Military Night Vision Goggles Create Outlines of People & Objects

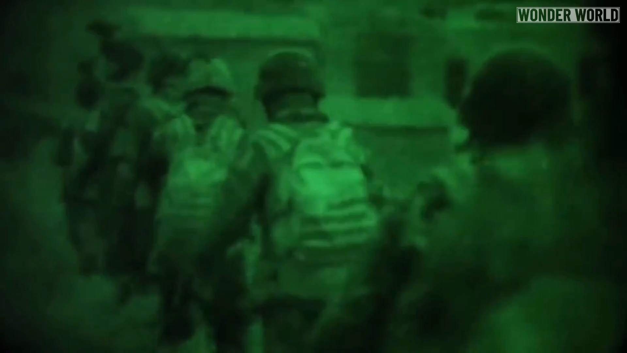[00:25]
the new night vision goggles show clear neon outlines of people and artillery,